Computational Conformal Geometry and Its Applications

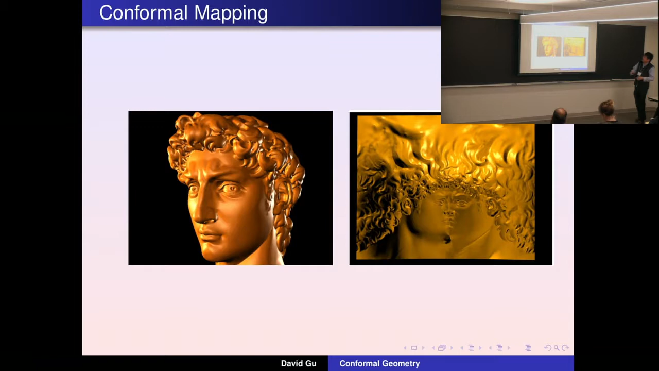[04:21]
The local shape for eyes doesn't change. Okay? Then the higher pattern doesn't change. So this gives you another example for remapping from 3D curved surface to the flattened planar domain. And this mapping preserve local shapes. Okay? So this is called a conformal map. Okay?